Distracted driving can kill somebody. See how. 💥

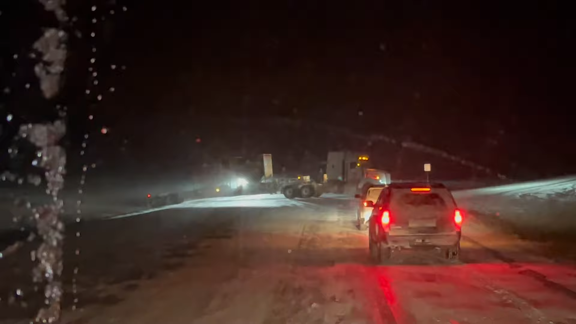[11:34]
There we go. Just happened. Come on, buddy. Come on. There you go.
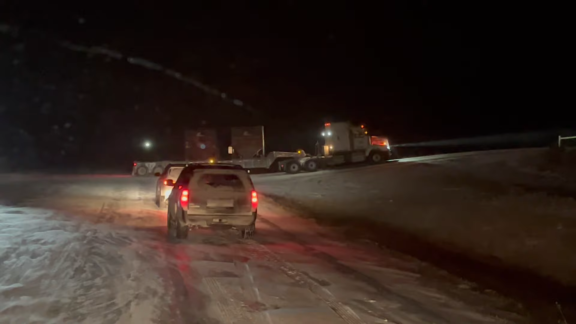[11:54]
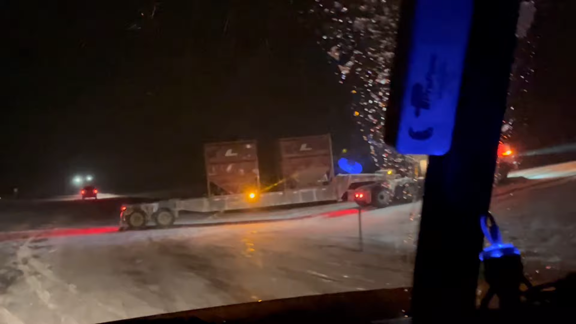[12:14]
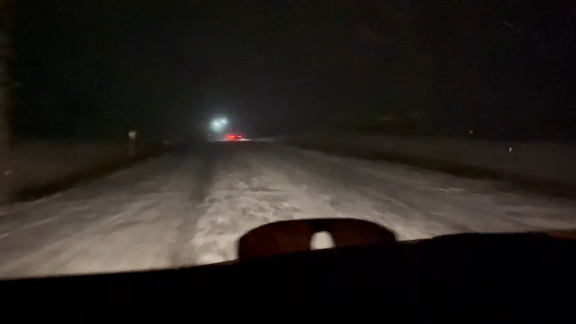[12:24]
This weather in Wyoming and South Dakota just...
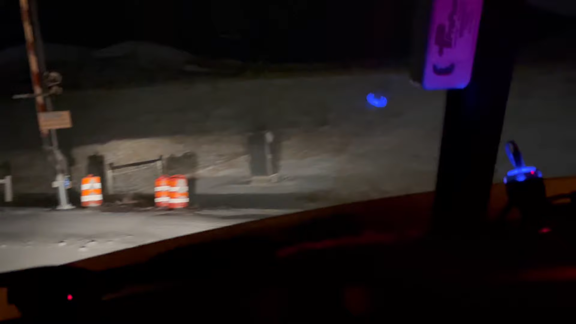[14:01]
So that in the morning I wake up and I can't get out of the parking lot. Come on, what kind of an exit is this? So, hopefully I can get to Cheyenne. That's I-25 right here. Yeah, they're cleaning it. There's trucks driving. Continue on I-25. Oh, come on, be quiet.